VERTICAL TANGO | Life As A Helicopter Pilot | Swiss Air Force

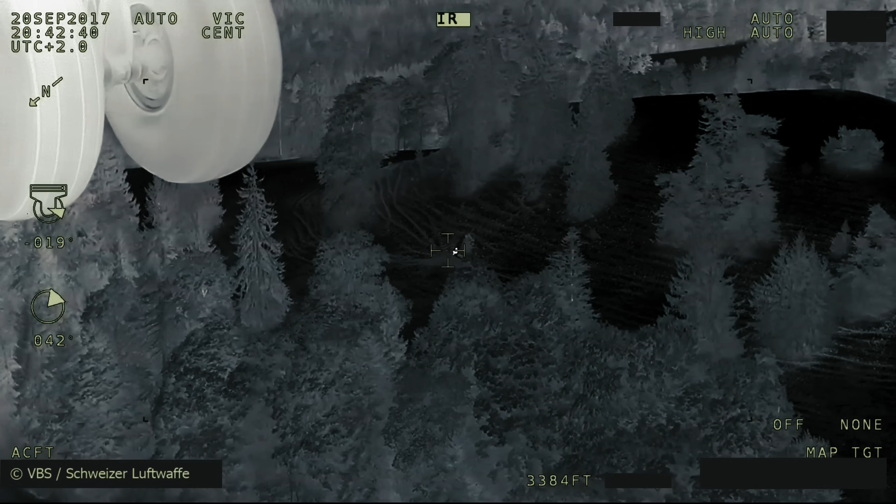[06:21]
Das brauchen wir vor allem, um Leute zu suchen oder abgestürzte Flugzeuge zu lokalisieren und zu suchen.
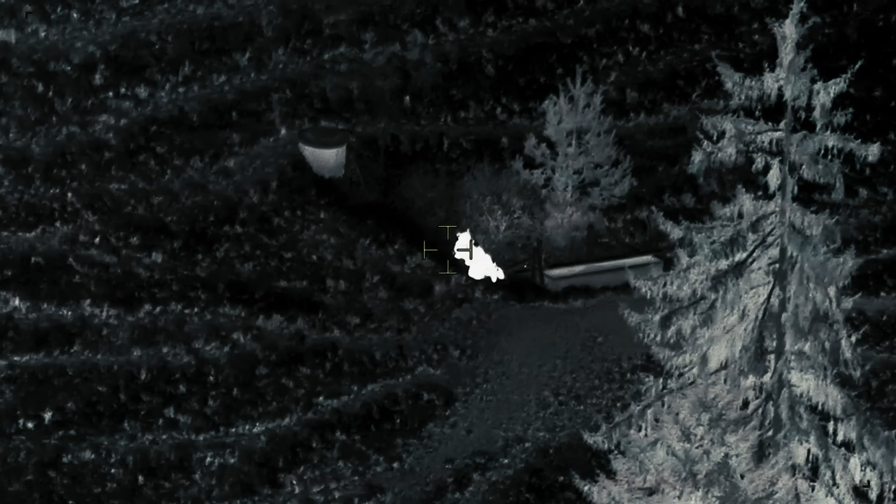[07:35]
Und zum Schauen, ist das wirklich die Person, die man vielleicht sucht.